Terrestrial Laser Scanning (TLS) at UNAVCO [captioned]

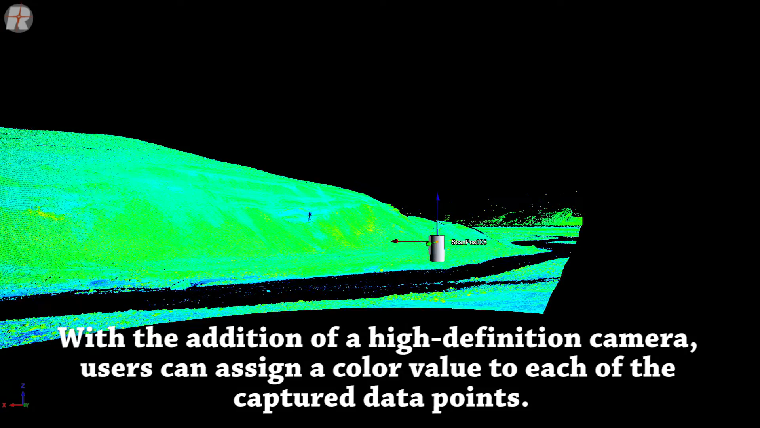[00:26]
With the addition of a high-definition camera, users can assign a color value to each of the captured data points.